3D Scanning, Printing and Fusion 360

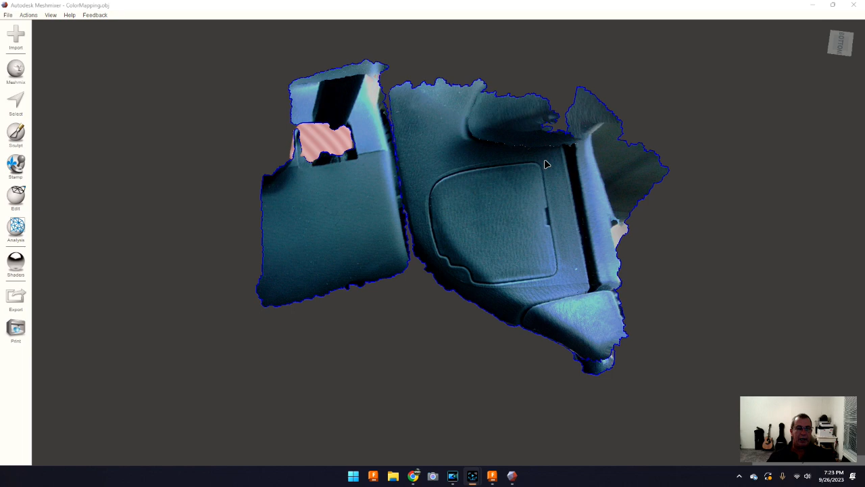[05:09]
don't have all the color stuff but i wanted to get the detail on this line and the reason why i wanted that was i actually cleaned up all these jagged edges i deleted everything that i didn't need which was you know a bunch of the stuff and and uh you can see some other you
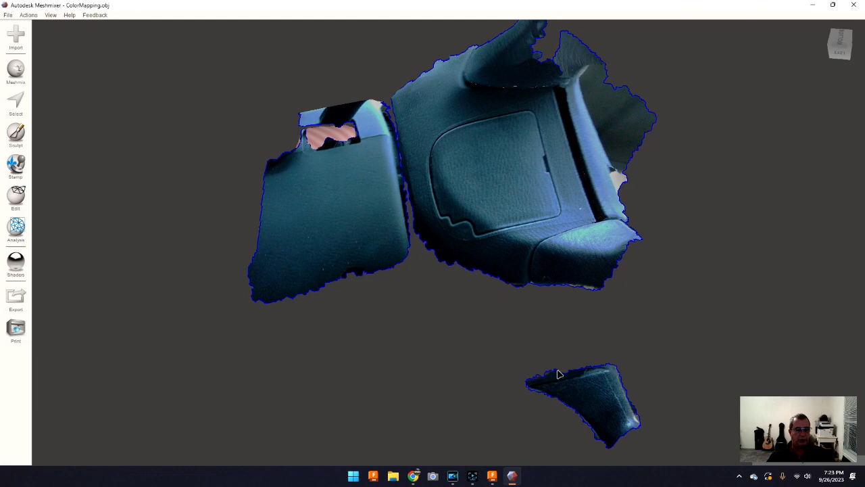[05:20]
know other parts of the rest of the steering wheel that it picked up while i was doing it um i got rid of all that i mean because i didn't need all that stuff and and that's just more mesh more data that it pulls into fusion 360 that makes it a heavier burden on the software and on the computer and everything to try to calculate um so i eliminated all that stuff that i did not need now and what i did do was i came in and cut this piece here out now if i would have been smart
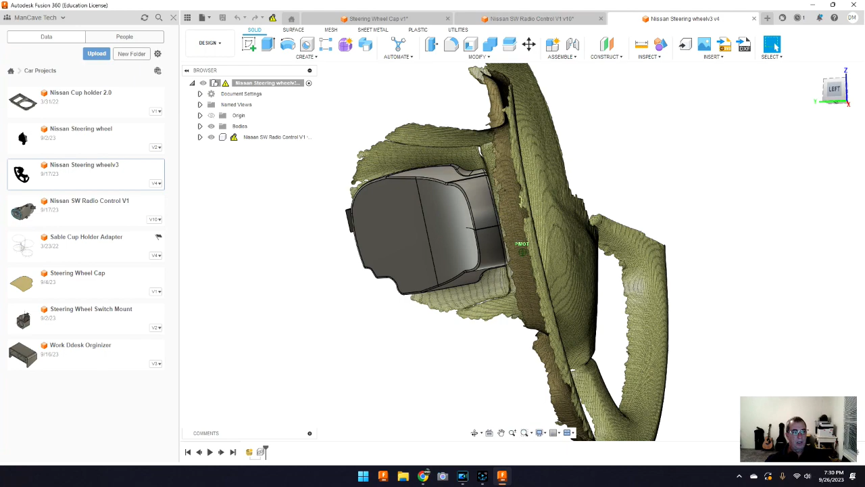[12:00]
um i was able to see it's going to fit just below the airbag which is what i
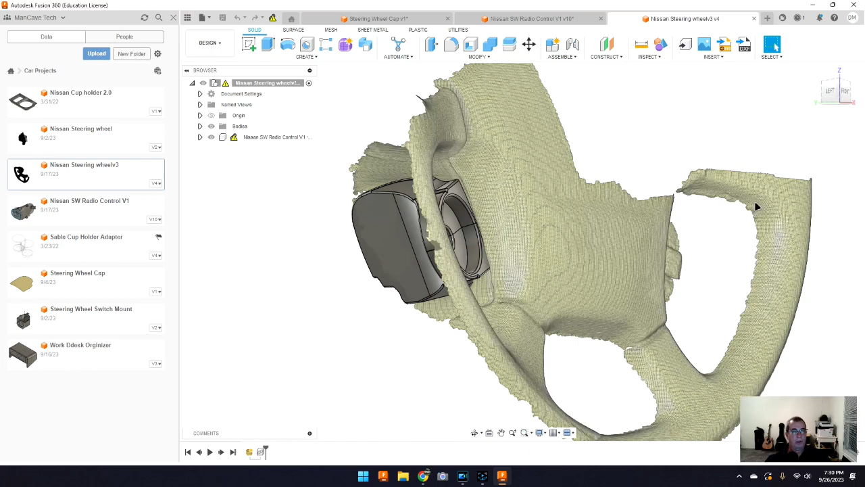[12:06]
wanted um i wanted it so it kind of set plain with about the middle
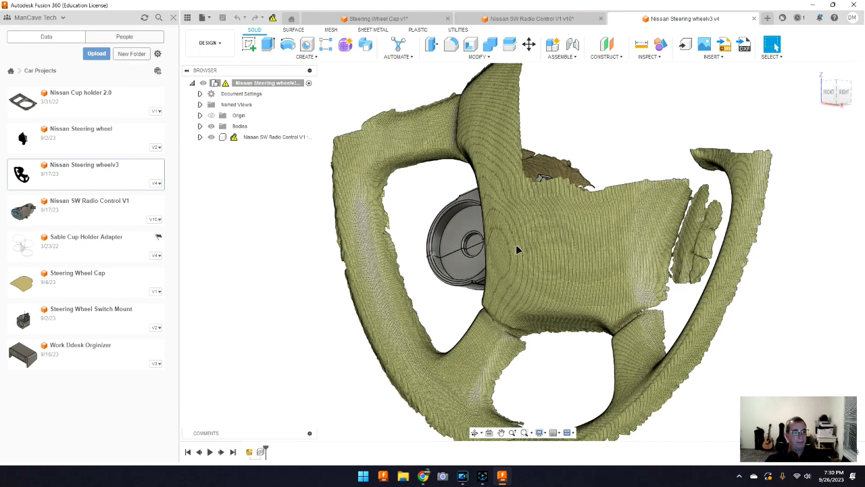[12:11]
of the steering wheel which it does and the other thing is i was able to look at it back here on the back side and of course i didn't have it positioned exactly but i could see that hey this thing should snap in you
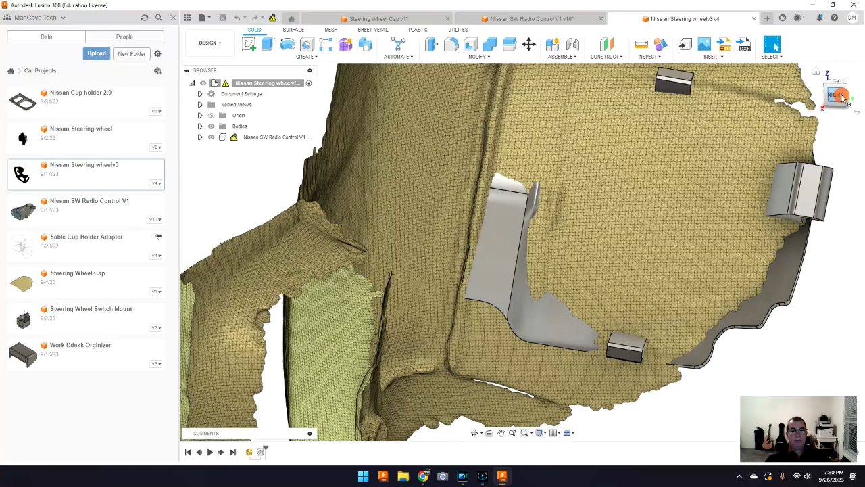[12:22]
know it's kind of like what i was looking for um and you know if i would have taken